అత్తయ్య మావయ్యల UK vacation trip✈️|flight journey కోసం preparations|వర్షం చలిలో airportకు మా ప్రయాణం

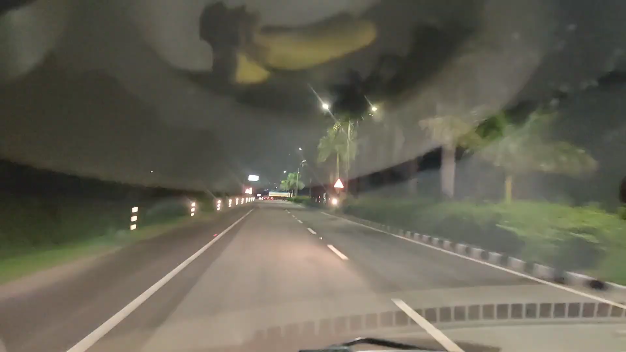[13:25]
ఇక్కడ నేను రికార్డ్ చేస్తున్నదంతా కూడా నైట్ టైం కాబట్టి కొంచెం మీకు అదంతా కూడా ఏమి ఆ యొక్క గ్రీనరీ అంత క్లారిటీగా అయితే ఏమీ కనపడదు. నైట్ టైం అయితే కొంచెం ఇలా ఉంటుంది.
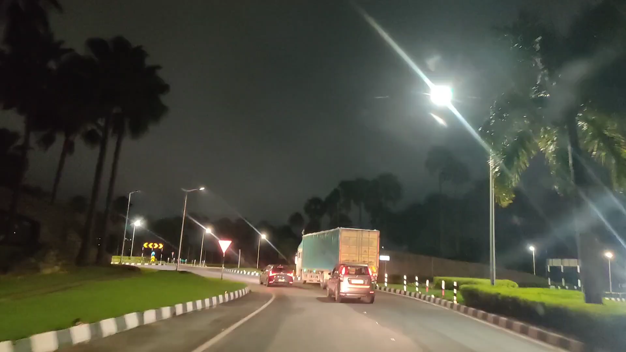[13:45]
ఇంకా ఎయిర్పోర్ట్ దగ్గర పడుతున్న కొద్దీ ఇంకా వర్షం అదంతా కూడా ఏమీ లేదు.
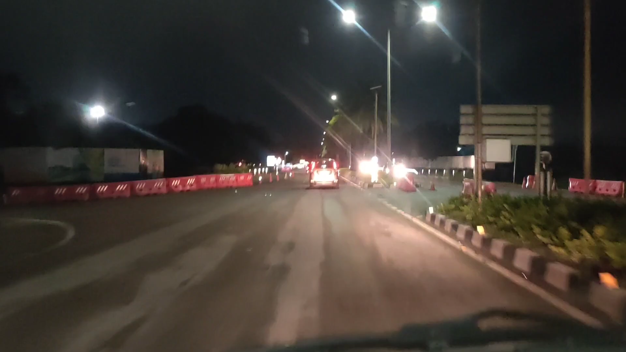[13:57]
ట్రాఫిక్ కూడా ఏమీ లేదు. దట్ ఏంటంటే లైట్గా వర్షం అదంతా కూడా పడుతూ ఉన్నది కదా.
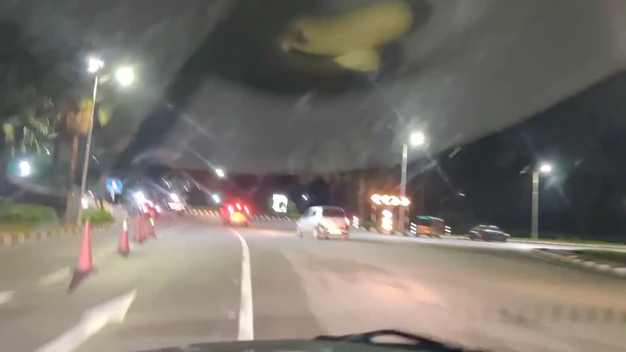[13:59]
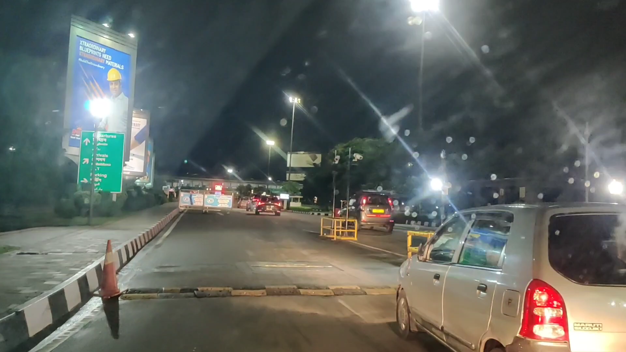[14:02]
ఆ టైంలో రోడ్డు మీద పెద్దగా ఇంకా జనాలు కూడా ఇంకా ట్రావెలింగ్ అదంతా కూడా ఏమీ చేయరు కదండి. లైట్ లైట్గానే వెహికల్స్ అవన్నీ కూడా వస్తూ ఉన్నాయన్నమాట. ఇంకా నేను ఈ యొక్క ఎయిర్పోర్ట్కి అయితే వెళ్ళడం అయితే సెకండ్ టైం అండి.
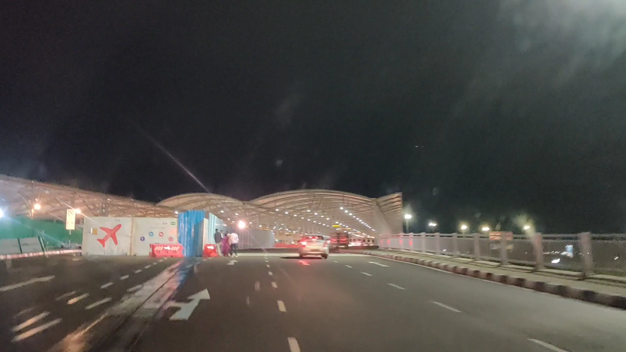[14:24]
ఒక పక్కన బయట వెదర్ అదంతా కూడా చాలా చాలా చల్లగా అయితే ఉంది. అండ్ ఫైనల్ అయితే మనం హైదరాబాద్ ఇంటర్నేషనల్ ఎయిర్పోర్ట్ దగ్గరికి అయితే వచ్చేసామండి.